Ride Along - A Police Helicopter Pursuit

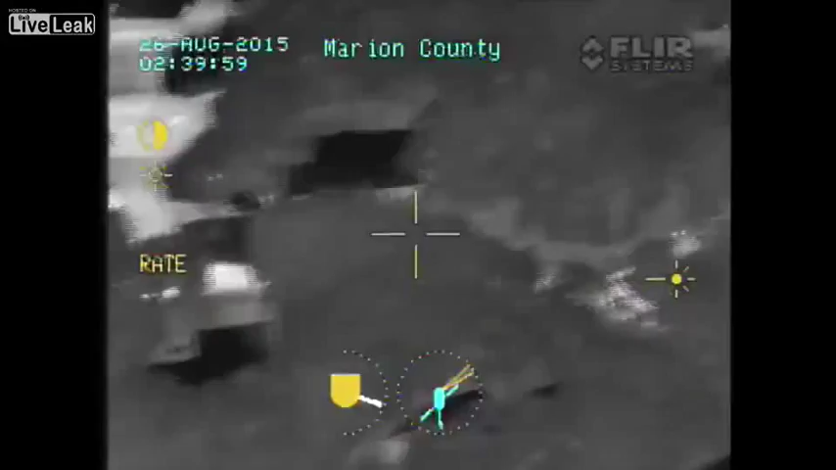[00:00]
Blacked out again, you need a unit, 23.
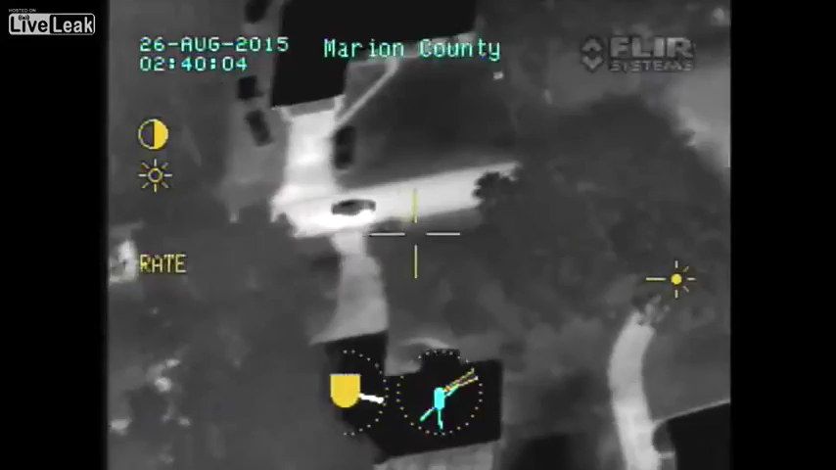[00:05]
Alright, unit on 58th Avenue Road, he's coming to you, he's coming around the corner.
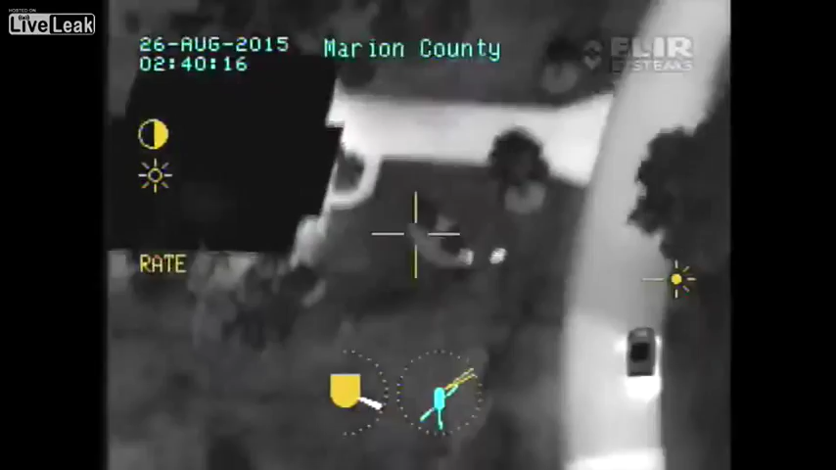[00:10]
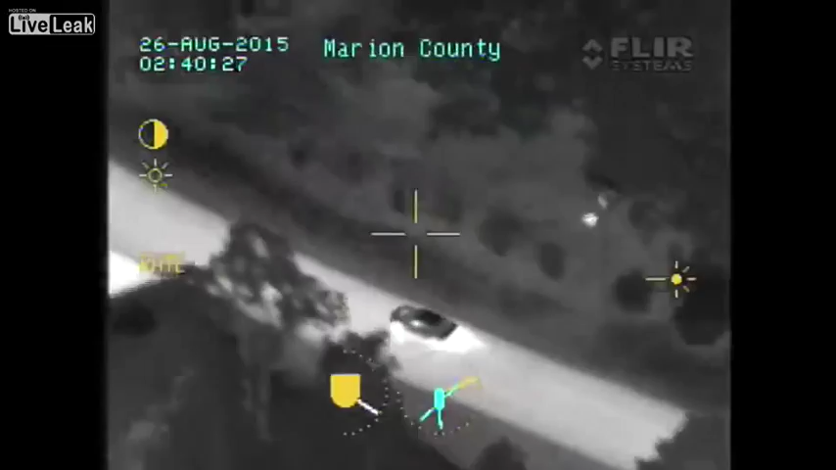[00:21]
Alright, southbound on 58th Avenue Road, approaching 115th Street Road.
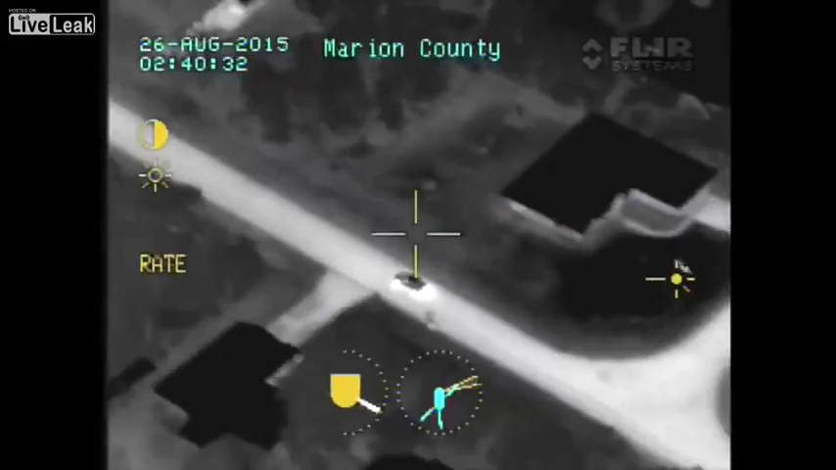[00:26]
16th Street Road and 32nd Avenue Road.
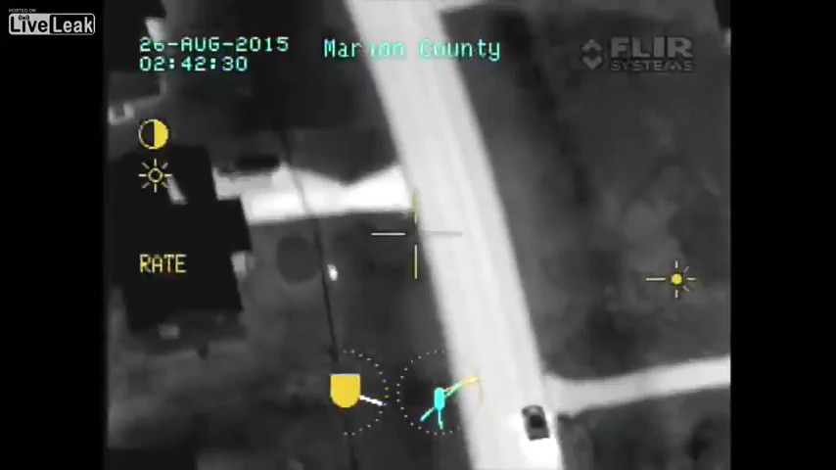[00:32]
Alright, unit is 62nd Avenue Road, 115th Street Road, you've got about 10 seconds to get Stop Sticks out. 10-4.
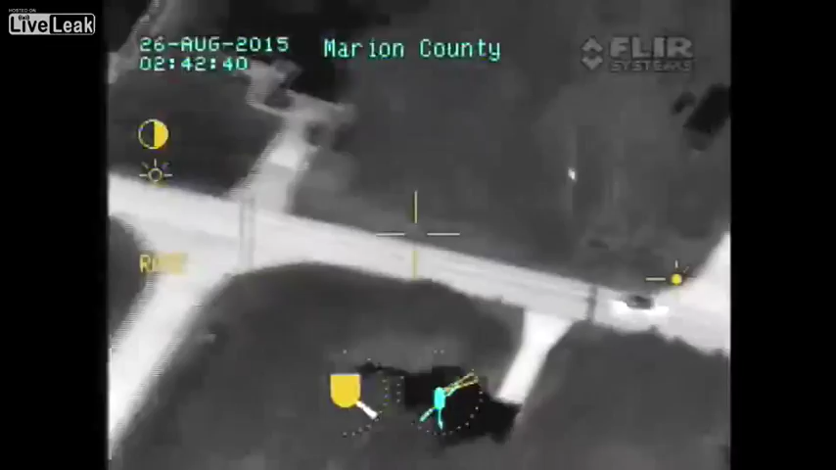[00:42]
Floyd, Stop Sticks deployed. Alright, he just turned short of him, he's gone into Spruce Creek.
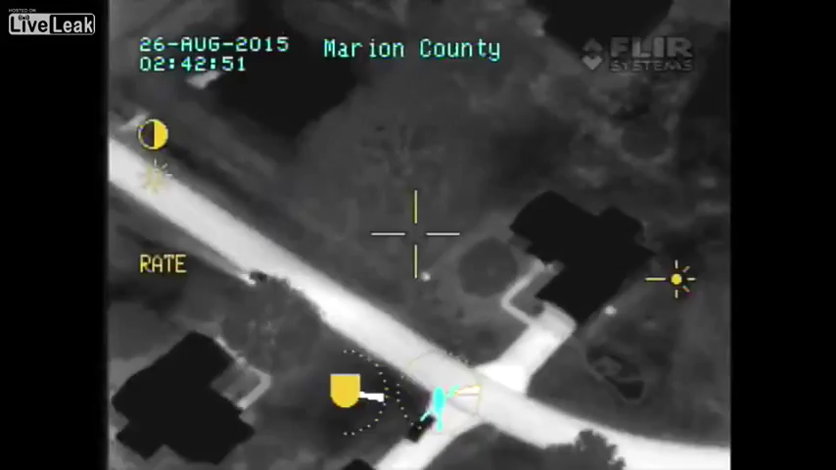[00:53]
Is he in Stop Sticks? Negative, he turned off short of him.
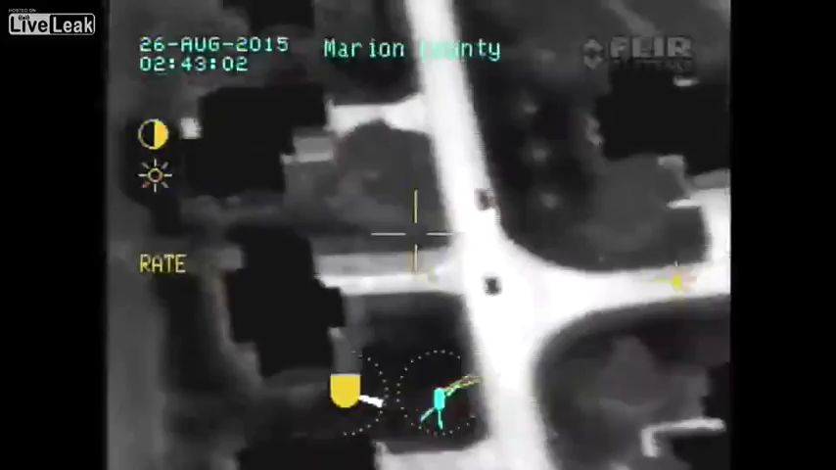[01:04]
They're over back by the clubhouse in Spruce Creek.
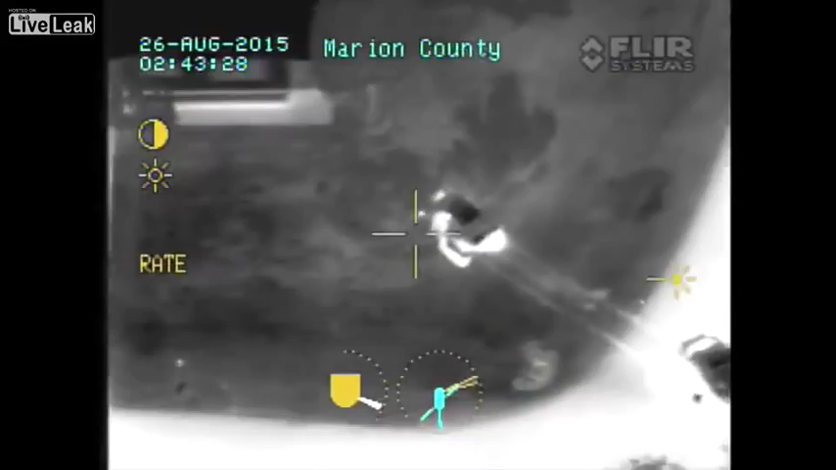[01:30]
Vehicle just signaled forward into a residence, correction into vegetation, we have 10-31 on foot.
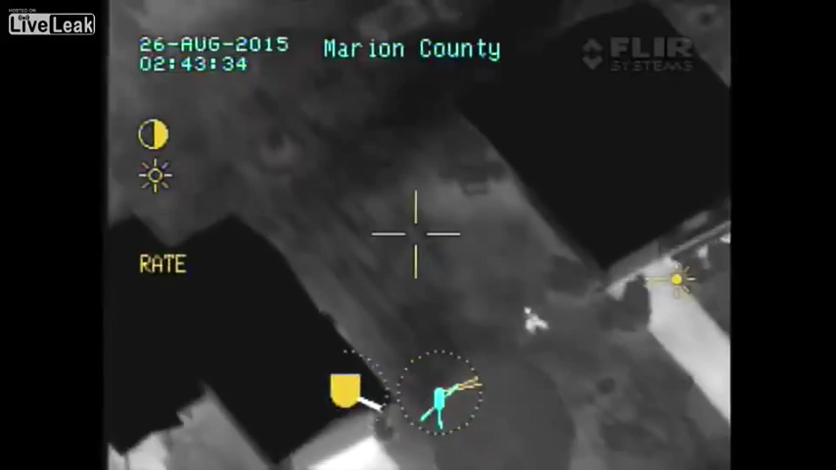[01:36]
Kelo, you with him?
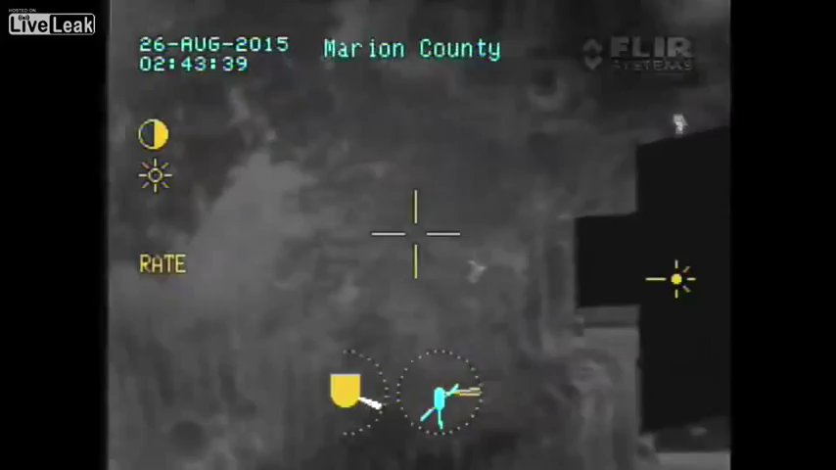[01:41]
They're still 10-31.
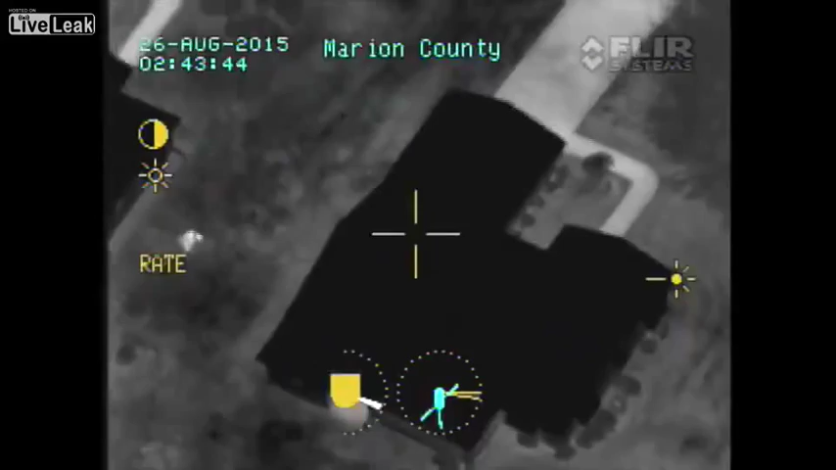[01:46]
Alright, K9's got him, they're on 65th Avenue.